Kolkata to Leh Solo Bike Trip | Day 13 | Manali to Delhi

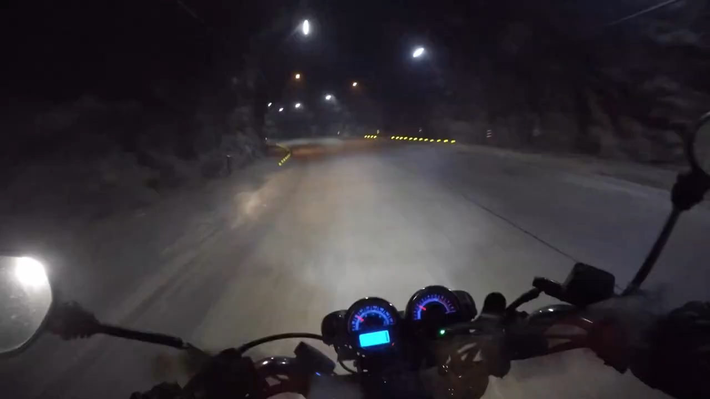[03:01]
Tunnel. Pure bomb, pure bomb. Sunglass, pure tunnel. I'm going to go job. Follow the lights. What about tunnel, boy? Ah, pure bomb. Bishal, what tunnel, though?
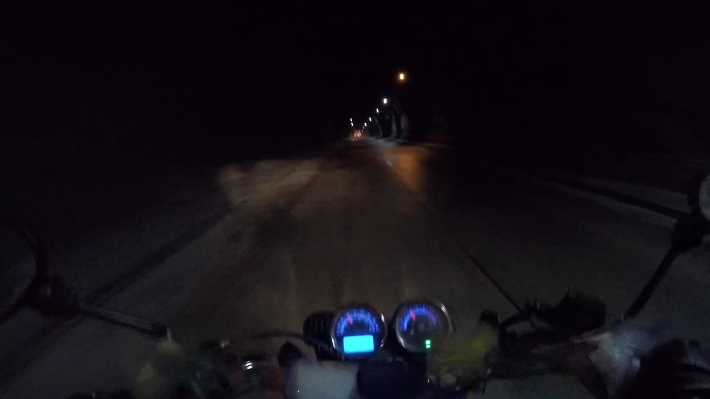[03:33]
তো জামাহার টাঙ্গাল থেকে বড় মনে হচ্ছে আমার লুকস লাইক টানেল গোস টু অ্যান এন্ড